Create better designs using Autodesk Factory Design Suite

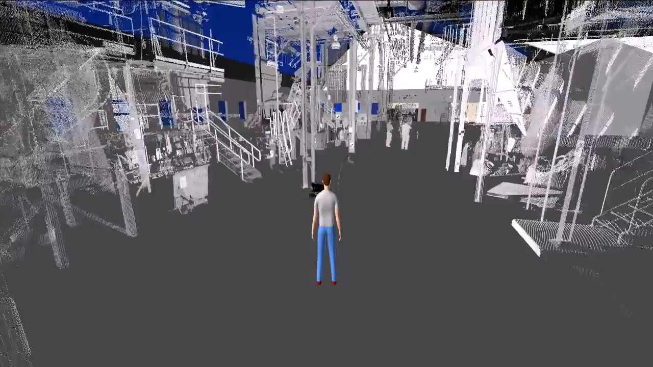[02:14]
Capturing the as-built state of an existing facility with 2D tape measurements is a tedious time-consuming and above all error-prone process.
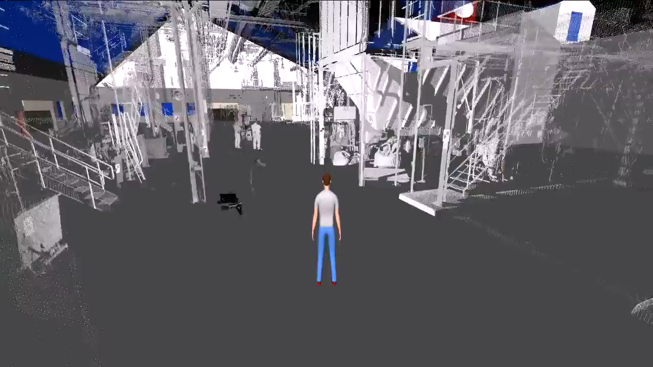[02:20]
The ability to utilize laser scanned point clouds to record the as-built state of an existing facility can reduce the amount of time needed to document the design.
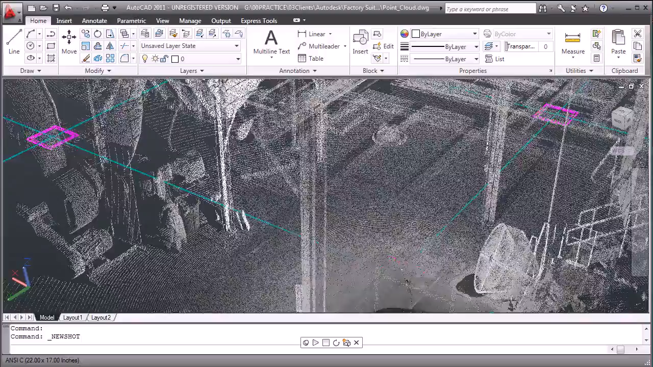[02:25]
These point clouds can be added to your 2D AutoCAD designs to facilitate space
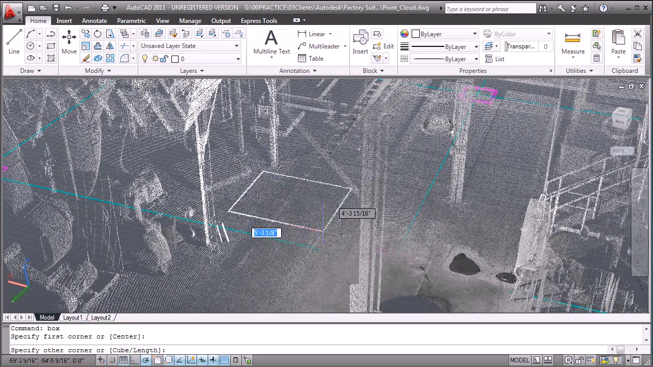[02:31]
reservations in context of the as-built state of the facility.